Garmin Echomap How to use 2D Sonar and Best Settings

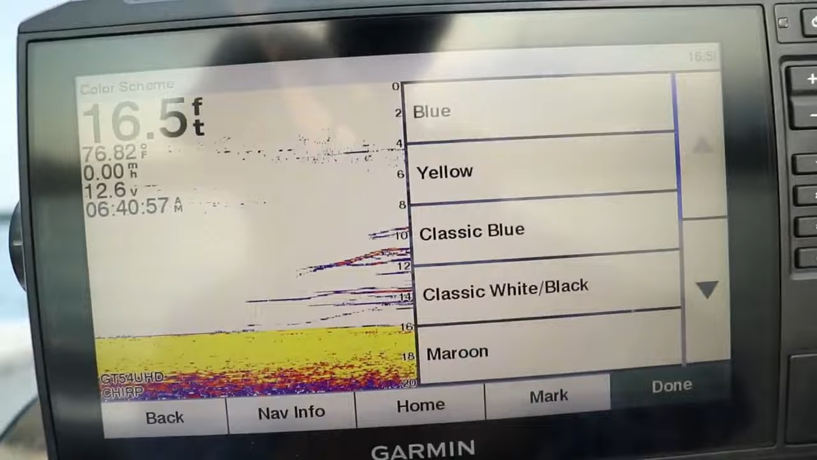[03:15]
On screen: depth 16.5 ft, water 76.82°F
a yellow return meaning the yellow is actually the hardest image that you're looking at. So the bigger fish are going to show up as yellow.
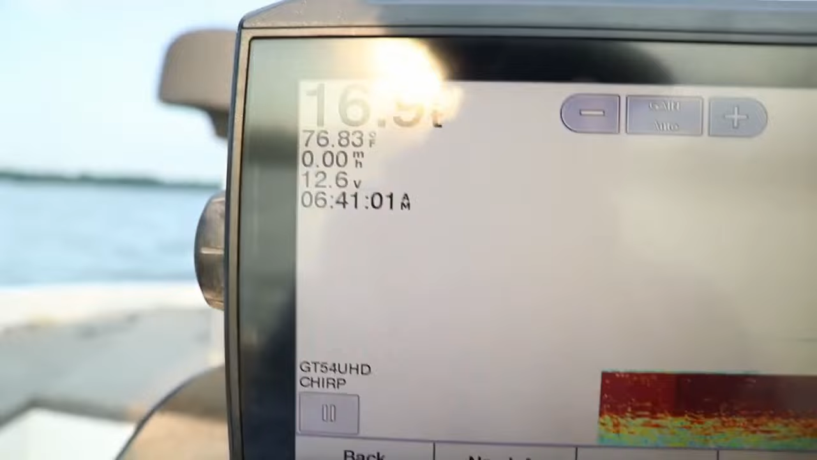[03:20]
It depends on what you're comfortable seeing.
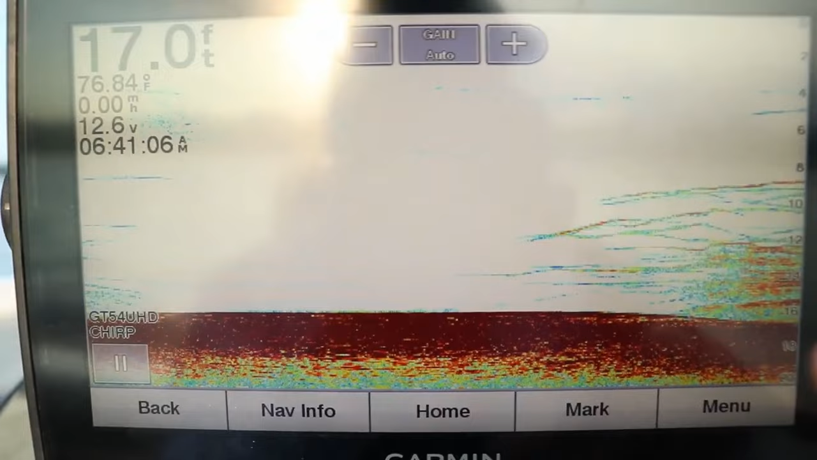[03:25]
On screen: depth 17.0 ft, water 76.84°F, speed 0.00 mph
Pick a palette scale that you're comfortable with. Get used to understanding what a rock pile or sand looks like versus mud, muck, or silt.
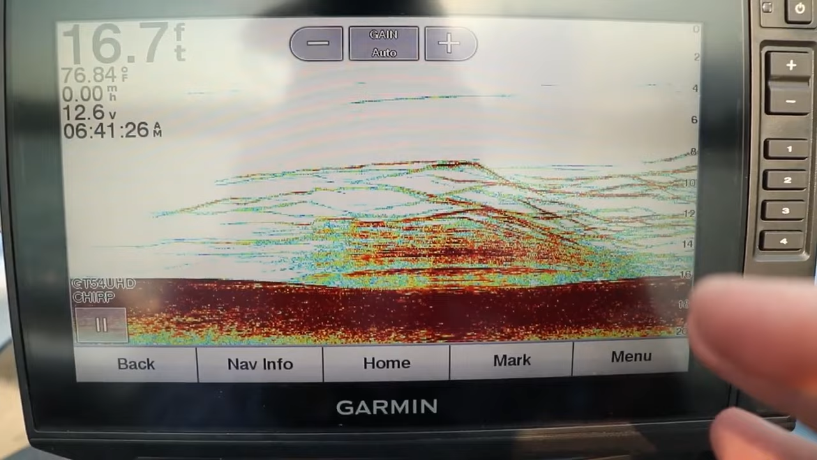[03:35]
On screen: depth 16.7 ft, water 76.84°F, speed 0.00 mph
And what big fish versus little fish look like based on that color palette.
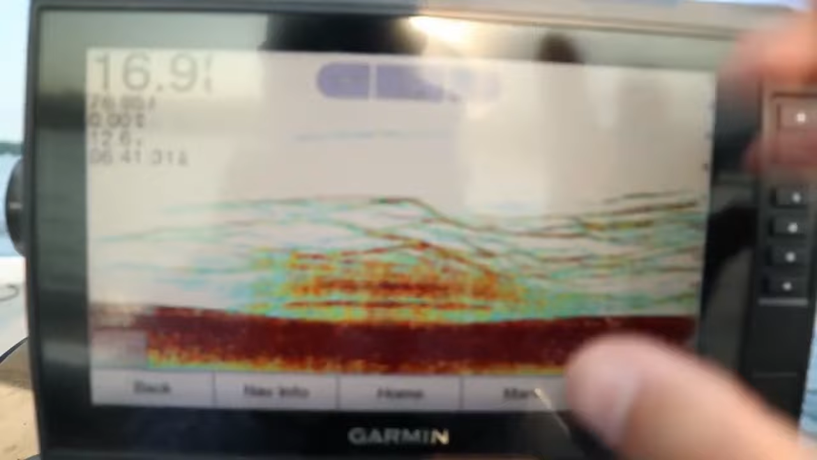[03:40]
Time on the water is the only way you're going to get comfortable with this.
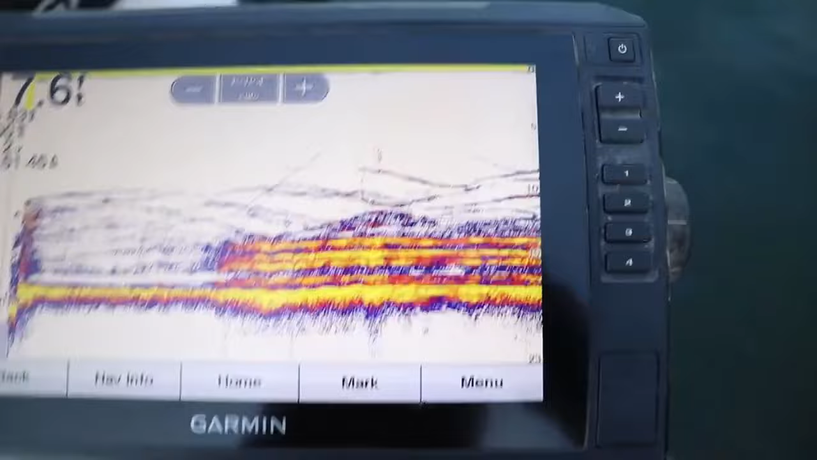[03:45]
Now let's talk about what you're actually seeing on the screen and how the screen relates to the transducer.
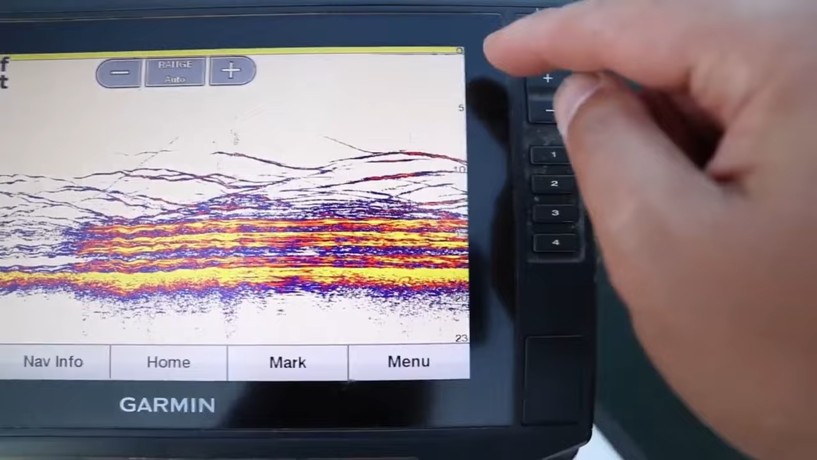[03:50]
On the top right part of the screen, the very top right corner, that is where your transducer would be located in relation to your boat. So anything directly under the top right corner of the screen is directly under the transducer.
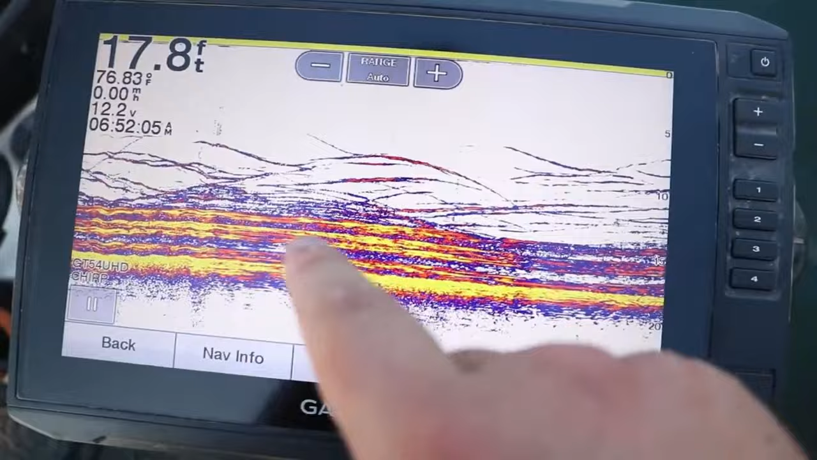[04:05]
On screen: depth 17.8 ft, water 76.83°F
So let's say you have the transducer mounted at the transom.
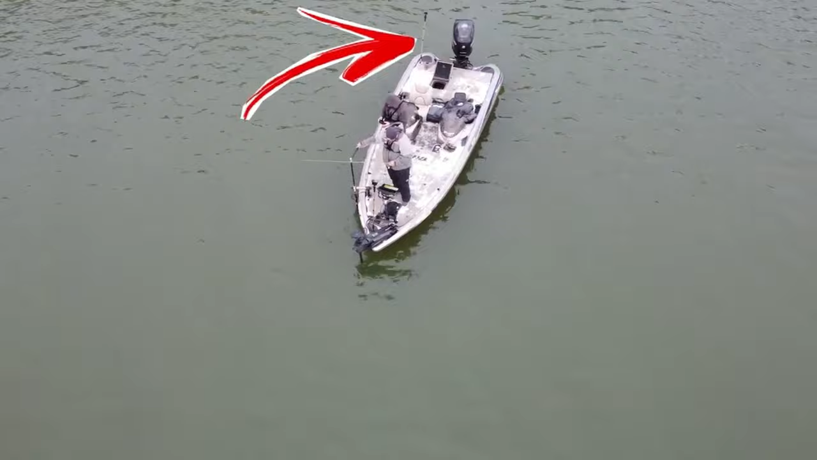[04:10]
Anything showing directly under the top right corner of that screen is directly under the transom of your boat.
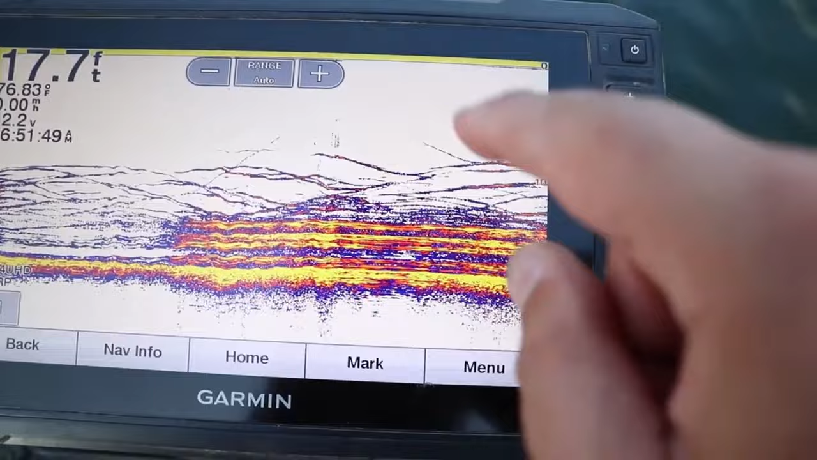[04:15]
As the image moves left across the screen, those images are now further behind your transducer.
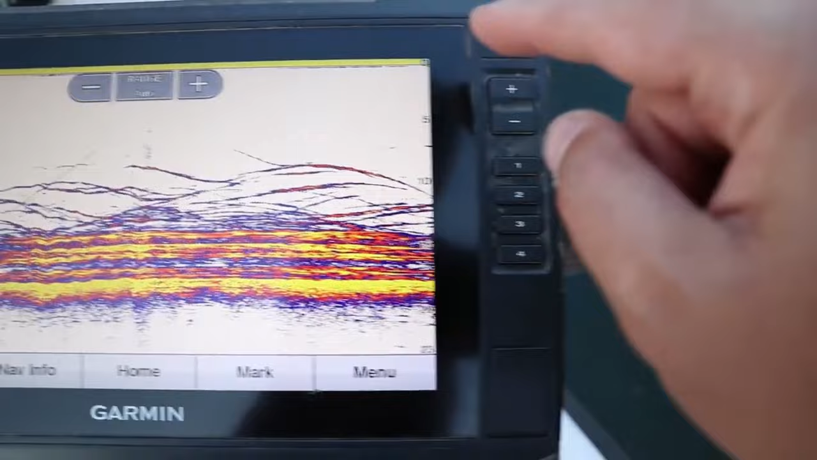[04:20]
This is historical data.
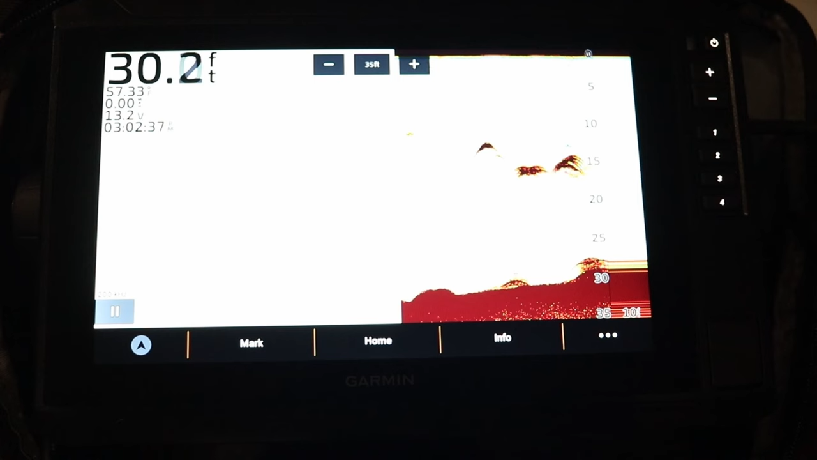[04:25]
On screen: depth 30.2 ft
So now that we've explained how 2D sonar works and kind of what you're seeing on the screen, let's explain some of the options that are on this 2D sonar screen itself. First let's just start with the power button.
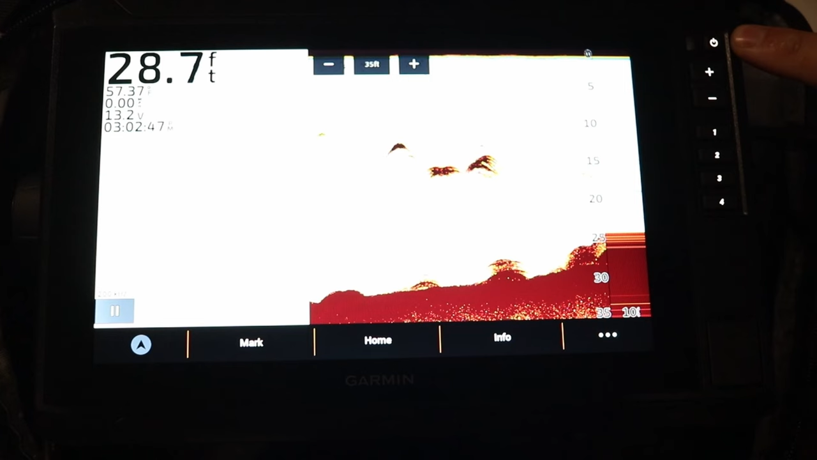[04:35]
On screen: depth 28.7 ft
Top right corner, if you push it one time, it's going to bring up a menu. This is an easy way to adjust your backlight. You manually move it up and down, brighten the screen.